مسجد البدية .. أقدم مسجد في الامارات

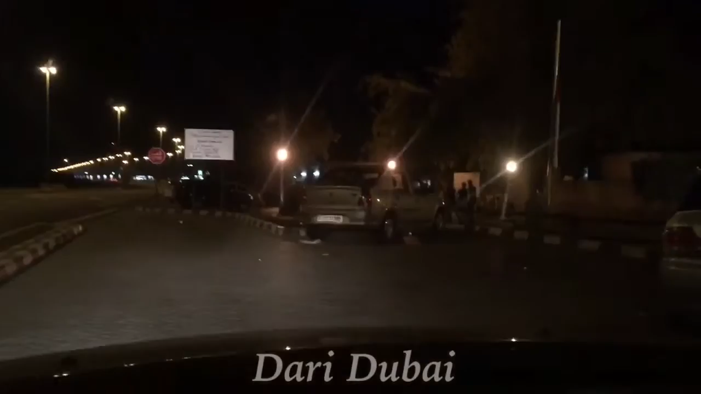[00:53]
هذه هي المواقف الامامية للمسجد هذا هو مسجد البديا بالتصوير الليلي طبعا اتمنى يكون واضح